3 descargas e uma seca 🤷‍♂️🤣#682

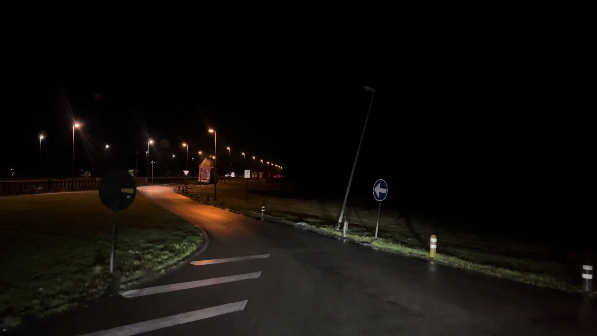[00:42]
Dormi bem, mas acordei bem da noite quando hoje eu acordo, tipo, sei lá. Não sei, acho que vou ficar gordo demais. Bom, vamos aqui passar a fronteira.
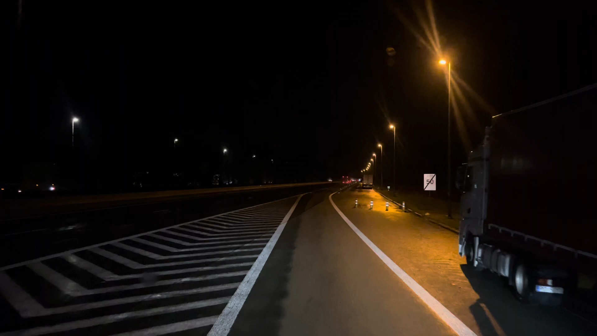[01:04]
Logo a seguir à fronteira tem uma área de serviço. A gente vai parar ali, beber um cafezinho e ir no banheiro. Porque aqui neste parque que a gente falou não tem banheiro. Então a gente vai parar aí na área de serviço, virar a casa do banheiro. E é assim fazer o quê? Estamos a chegar. Os atores têm três clientes para fazer e eles não são muito longe uns dos outros.
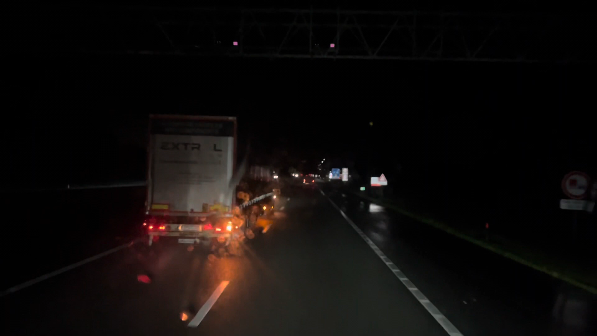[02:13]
Olha logo aqui. A gente já está na vela, no holanda agora. Nossa, era dois minutos de condução. É, mas a gente quando parou também já estava a queimar o horário. E na que estará a arriscar a vir para aqui e passar das quatro e meia.
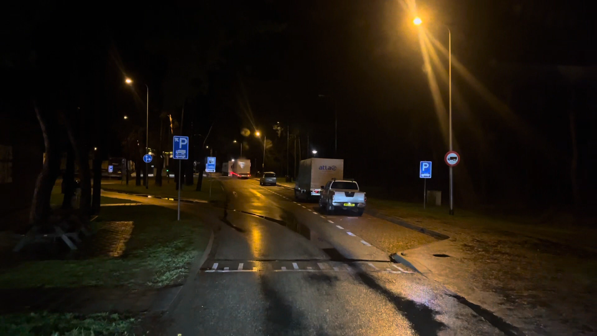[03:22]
vou ter que entrar aqui, vou parar ali naquela parte é isso, vamos parar aqui tem aqui o lugar para parar
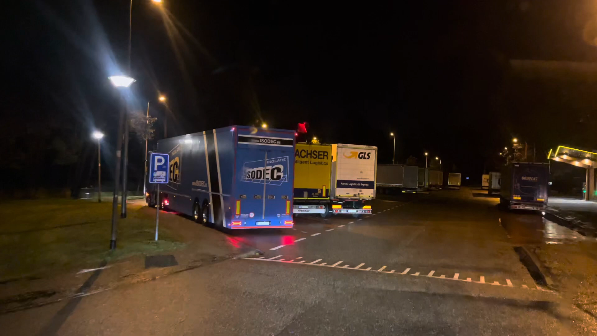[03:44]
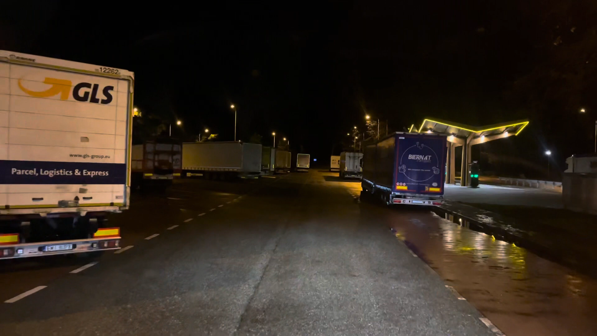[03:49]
vamos aqui no banheiro beber um cafezinho e é isso
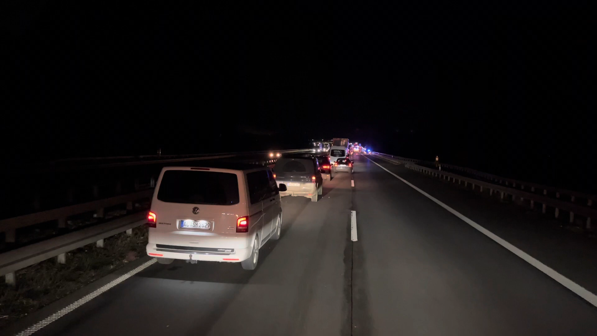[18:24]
meus amigos estamos a chegar ao acidente a faixa do lado direito está fechada e a 500 metros de saída para a área de serviço é sério mano foram ter um acidente bem na entrada da área de serviço ó meu Deus do céu para ver se dá para ver alguma coisa está escuro não vai dar para ver nada mas olha está aí o carro dos bombeiros mas aquele carro que tinha as luzes em cima já apagaram as luzes
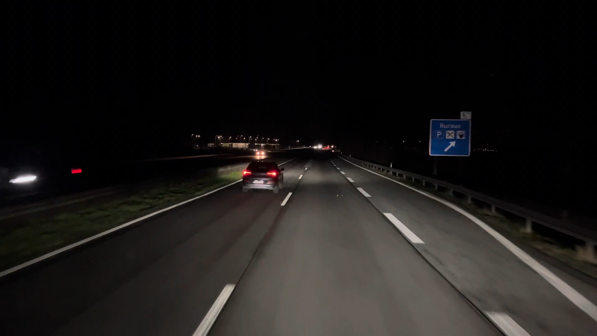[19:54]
Bom, já passou a zona do Ocidente Aqui o parquezinho, já parava aqui de boa vontade, não vou mentir, parava aqui de boa vontade já para dormir, nossa senhora Tá complicado já Mas temos que ir carregar Então estamos a 22km no carro de carga